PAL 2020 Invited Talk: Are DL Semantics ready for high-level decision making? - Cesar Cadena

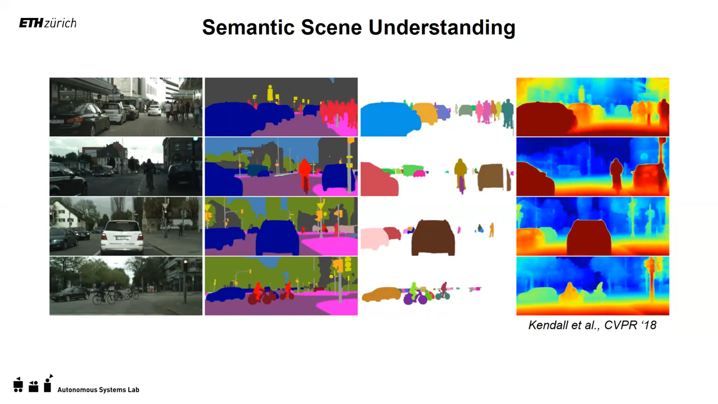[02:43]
even the depth from a monocular image, right? An example of this multi-tasking is the analysis and the work done by Samir in CBPR 2018,
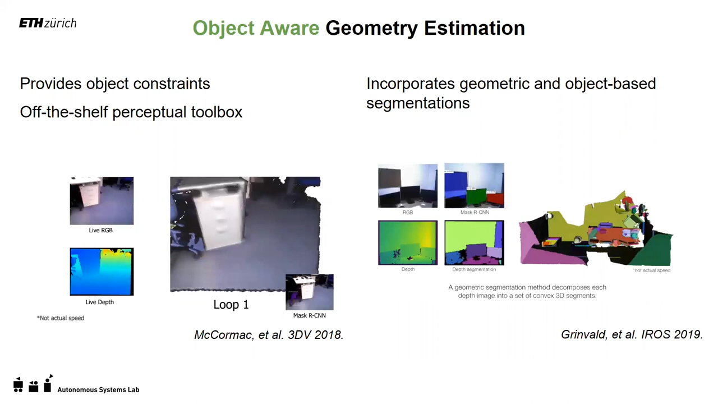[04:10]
then you create these graphs of similar to the photograph, but now you include objects as a nose on this graph that allows you to optimize their locations over time. On the right side, we can see how this instance segmentation can be combined with geometry segmentation. So in order to have a better understanding of a full 3D reconstruction, when we now can have the understanding of what is an object that maybe I have prior knowledge, and objects that maybe I'm just discovering them on the fly.